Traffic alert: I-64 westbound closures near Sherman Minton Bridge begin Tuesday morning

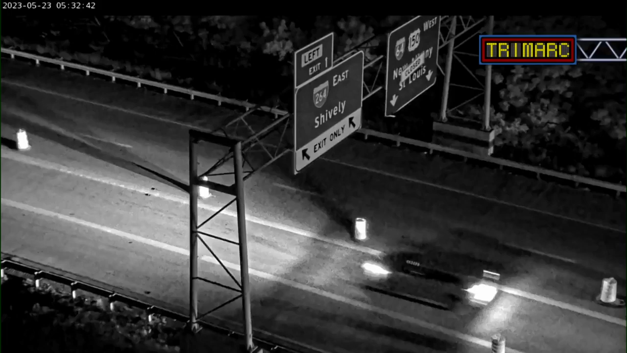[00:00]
We're going to stay in southern Indiana and talk about this guy here. So if you look closely, kind of on the top of your screen, 64 westbound is now closed. This is as you're approaching the Sherman Minton Bridge.